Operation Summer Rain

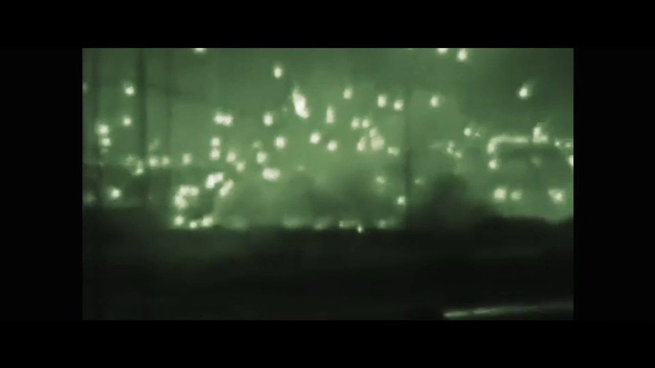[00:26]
A big portion of the city has been blacked out.